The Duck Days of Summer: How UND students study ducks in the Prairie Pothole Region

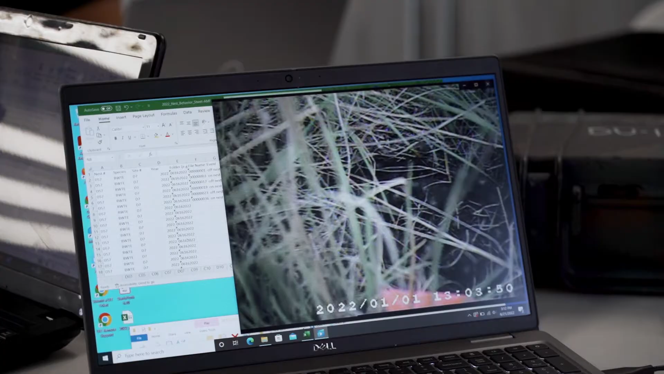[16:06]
blue-winged teal hen uh coming back to her nest from a recess so she pops her head in and
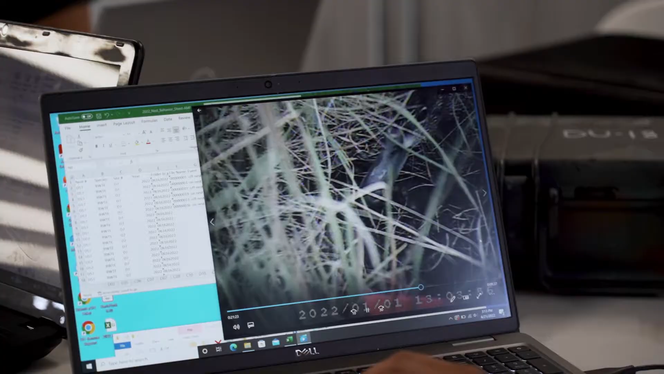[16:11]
then eventually she'll come all the way onto the nest and then once she is settled on the nest we go
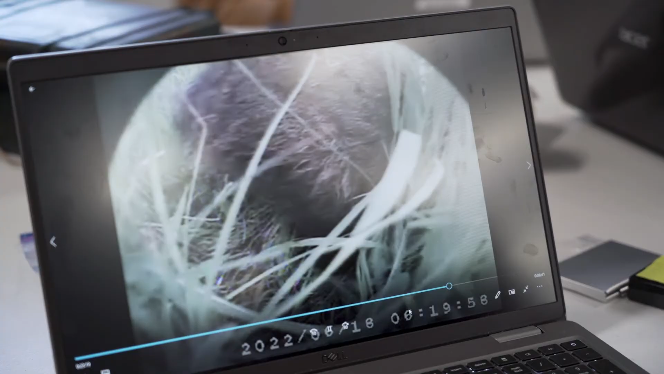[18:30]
time which is over in the corner and the date in an excel file